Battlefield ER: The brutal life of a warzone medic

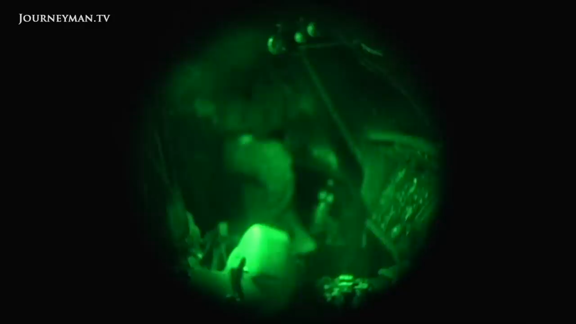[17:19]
Poor night visibility has grounded the combat helicopters.
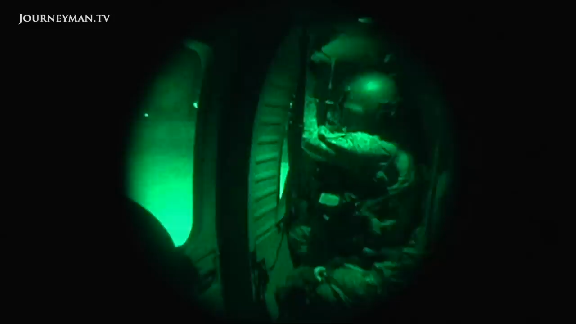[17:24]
But Medivac flies regardless. And we tag along.
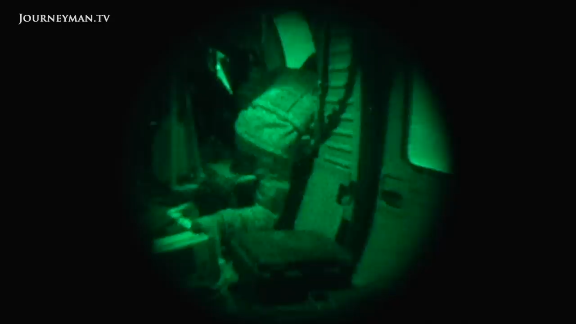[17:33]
Saving lives sometimes means flying blind.
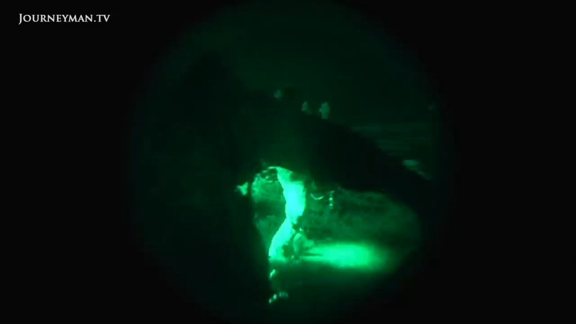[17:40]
We return to where the MRAP was destroyed earlier in the day.
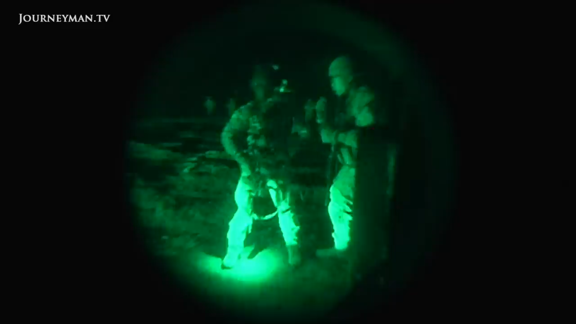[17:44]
The Taliban have since fired rockets that a crew sent to recover the wrecked vehicle.
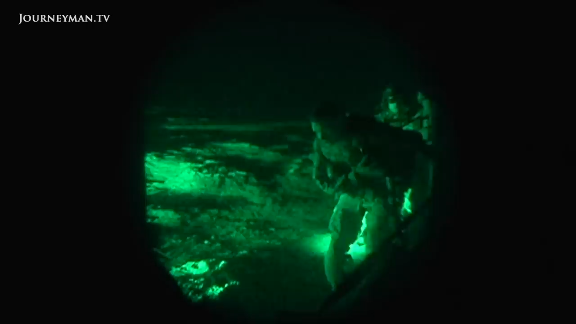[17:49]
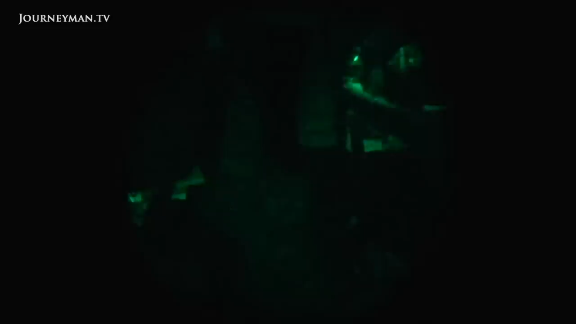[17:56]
A combat engineer has been accidentally sprayed in the face with battery acid.
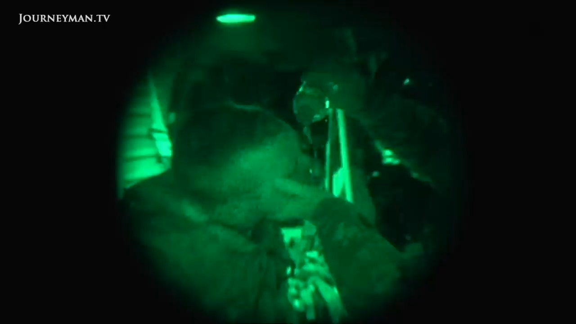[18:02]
In the dark, it's impossible to assess his injuries. He's delivered to the surgical team.